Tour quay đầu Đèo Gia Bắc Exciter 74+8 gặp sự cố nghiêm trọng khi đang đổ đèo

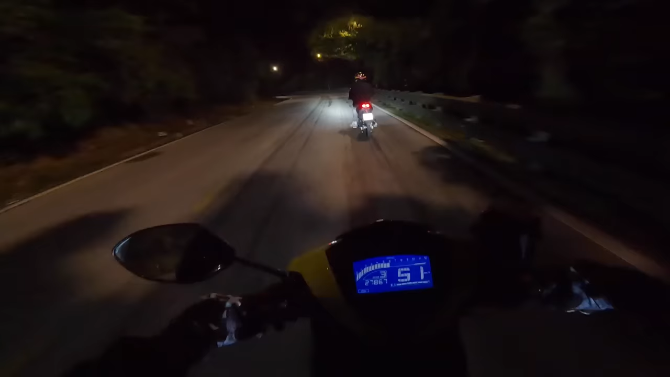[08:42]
Hôm nay là chủ nhật cho nên là đèo mẫu lọc không có xe anh em Không có một chiếc xe luôn Bình thường mình đi vô đây là thứ bảy á Xe đông lắm Thứ sáu thứ bảy là xe đông lắm